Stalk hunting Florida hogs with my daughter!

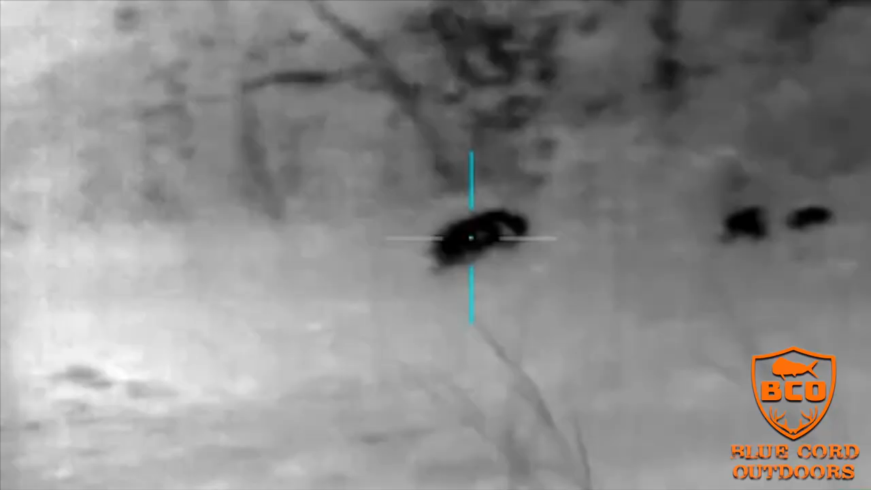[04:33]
them following him and they didn't come out so when he said hey I got another one on I said take it and my dude
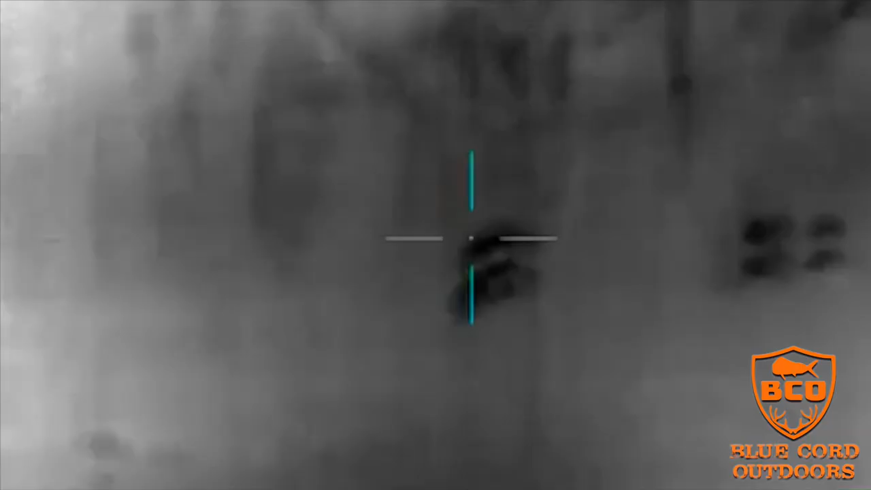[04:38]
didn't even think twice old gal here old gal here
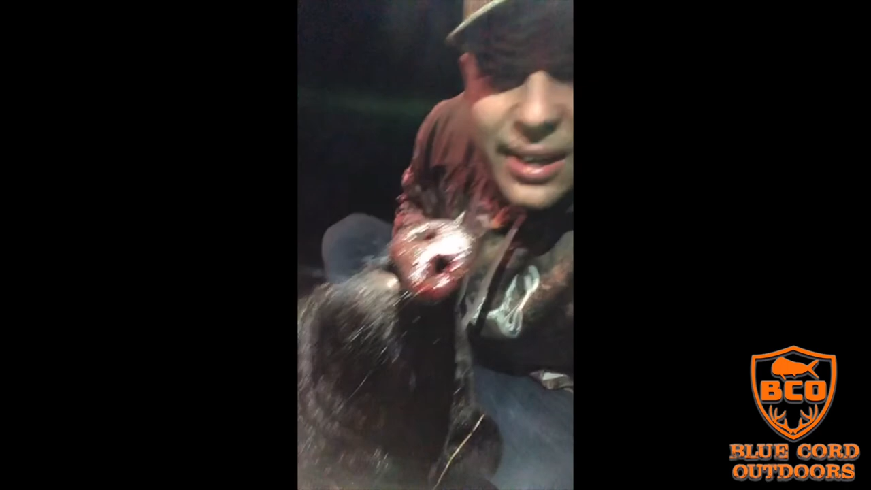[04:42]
says hi but she's a nice size little pig man she's like maybe 60 pounds she was good we dragged her out in about a minute high tailed it because we were too scared but uh he handed
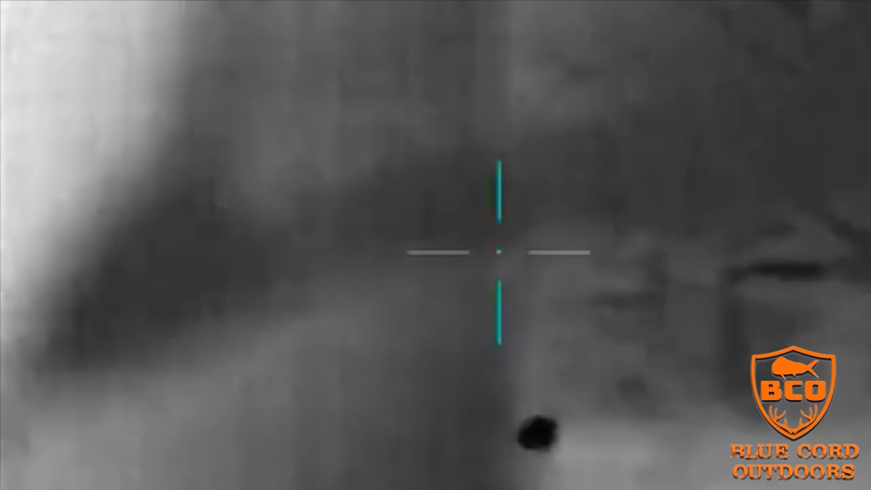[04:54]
me over his super duper power rifle and uh I was able to see three more to the left but it wasn't
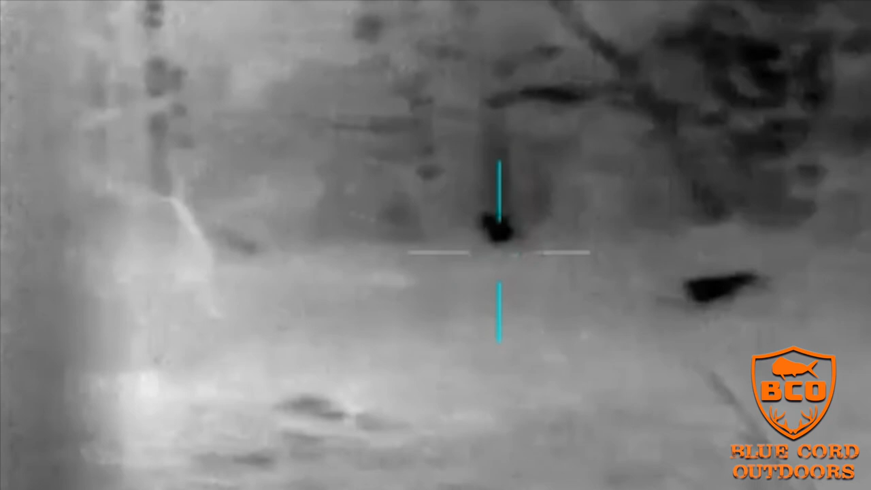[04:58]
uh anywhere where I wanted to take the shot but I told my dude I put him on one